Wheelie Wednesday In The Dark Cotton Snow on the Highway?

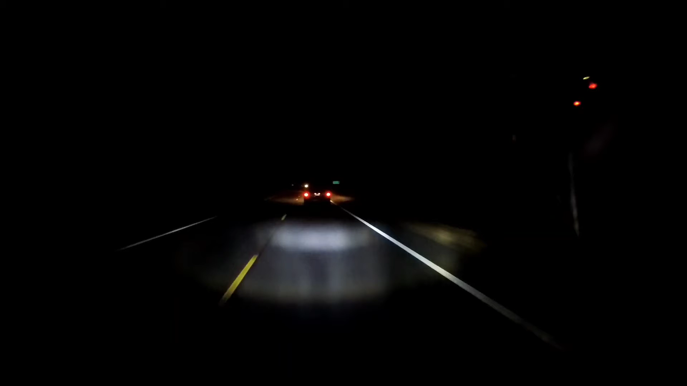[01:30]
what I got what happened was is I got behind a farmer's vehicle hauling some cotton round
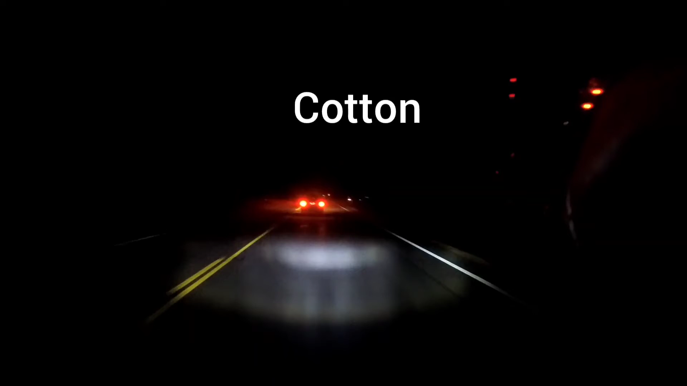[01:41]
bales to their facility and it looked like it was snowing I couldn't believe how much material that they were losing off of them so I'm going to put that video here next
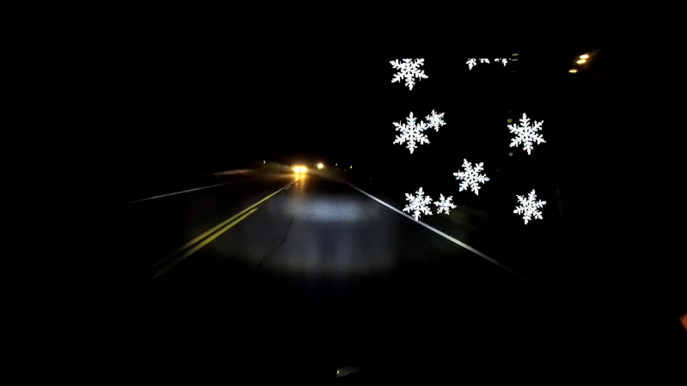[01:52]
I'm going to break off here because I got to focus on this this is a high deer traffic area I'm going to put that next and that's just going to be the end of this moto vlog and I'll see you next time after that